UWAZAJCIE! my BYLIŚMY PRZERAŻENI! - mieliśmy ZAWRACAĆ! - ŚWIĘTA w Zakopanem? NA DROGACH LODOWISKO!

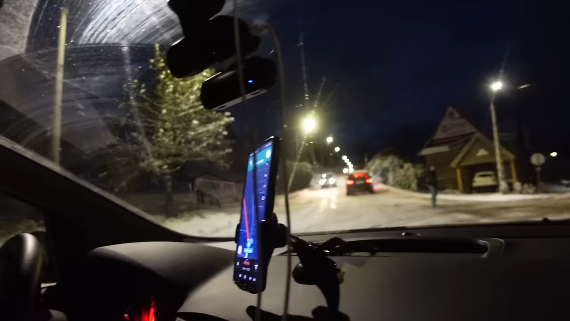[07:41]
Co tutaj się dzieje? Ja pierniczę.
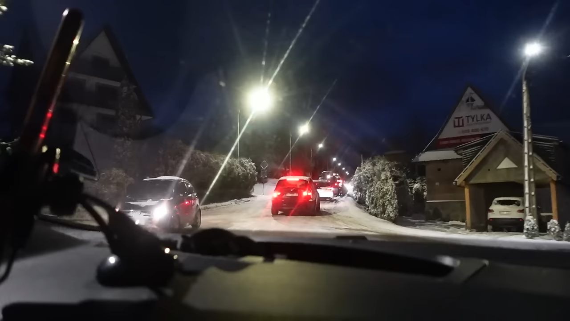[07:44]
On zakłada ktoś łańcuchy. Ja bym zawrócił. To nie ma sensu. To nie ma sensu, tylko tam też mamy tą górę.
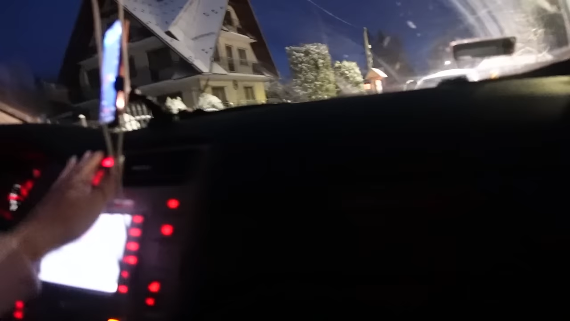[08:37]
Musisz dać chyba awaryjny po prostu, że tu stoimy, no nie? Gdy też stołałeś tam na tym zakręcie, ja Pitole misiek.